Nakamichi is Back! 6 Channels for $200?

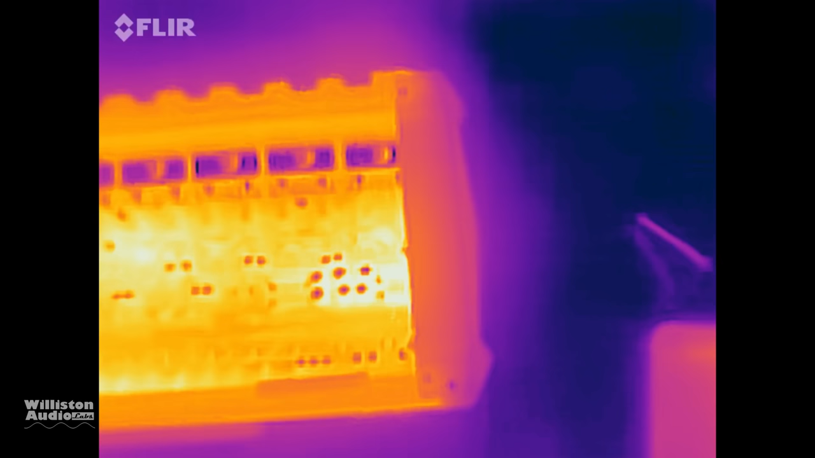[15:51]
Next time, I promise I'll do the temperature overlay so we can see with
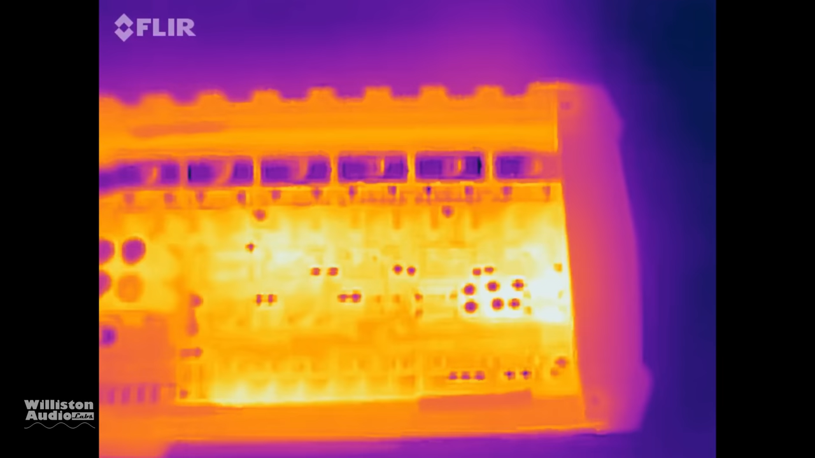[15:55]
the thermal what the temperature is for these different components. My bad.